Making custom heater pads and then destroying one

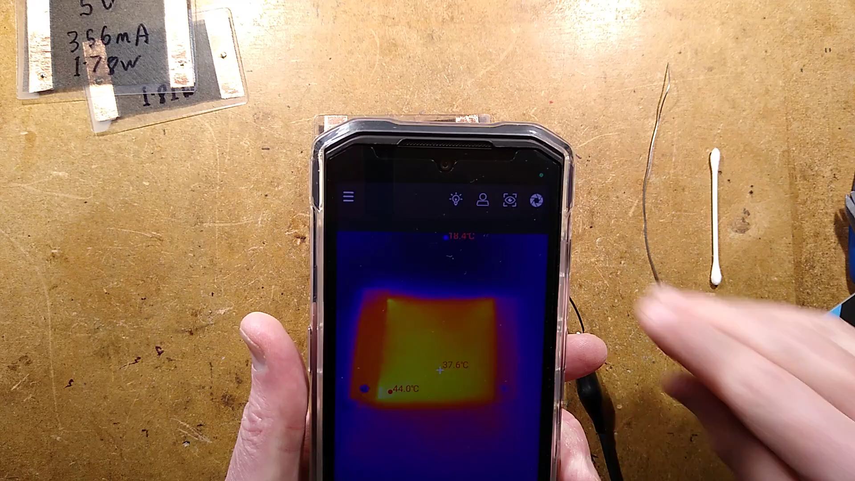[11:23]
On screen: spot 37.6°C
there and about 43 down there so it's not it's not perfectly even I guess it just depends on the weave of the material I suppose also you could if the carbon fiber has a particular orientation of strands in this case it looks kind of diagonal could be wrong here
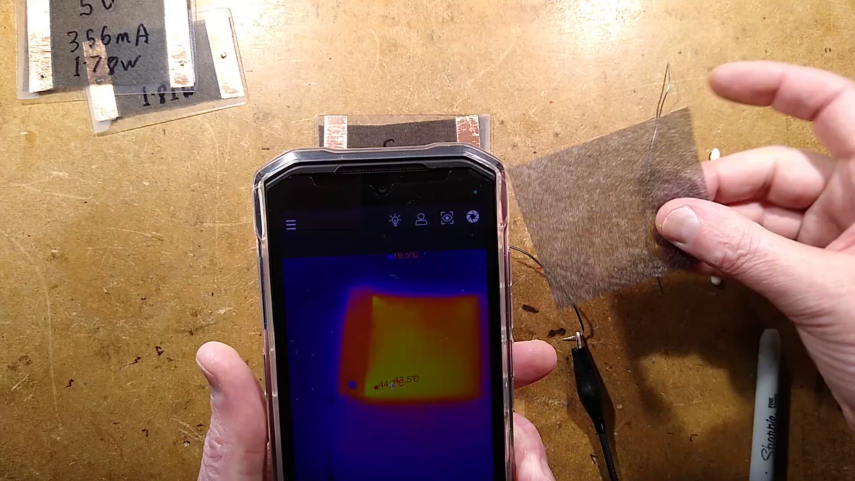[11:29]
or it's just it's more or less random but you could orientate it towards you know the